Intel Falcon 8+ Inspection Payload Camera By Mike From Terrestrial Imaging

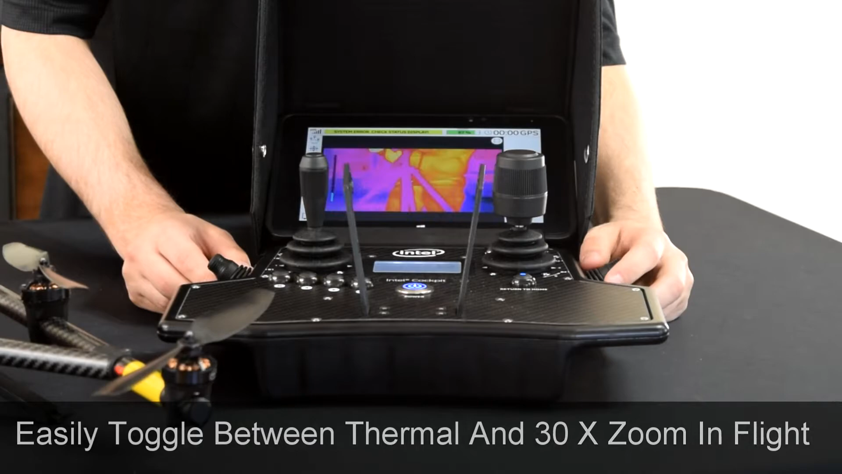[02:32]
And when you hit that button, real simple, it toggles between the two different cameras.